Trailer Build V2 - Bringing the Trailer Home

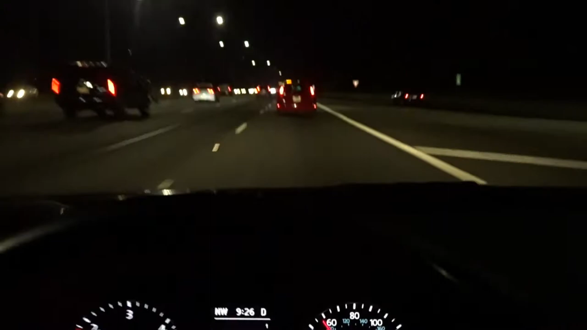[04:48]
And of course, I'm hitting a little bit of traffic now. And you can't really see, it's hard to see.
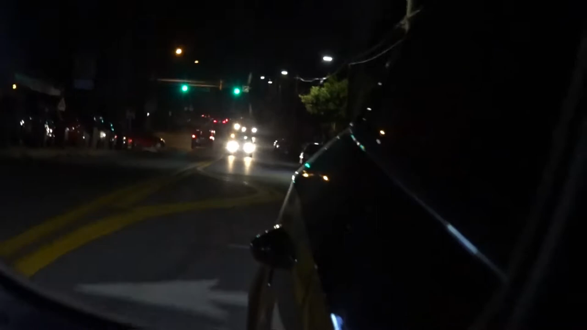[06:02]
Hopefully the wind noise isn't too bad and you can hear me, but you can see that little piece of bracket right there.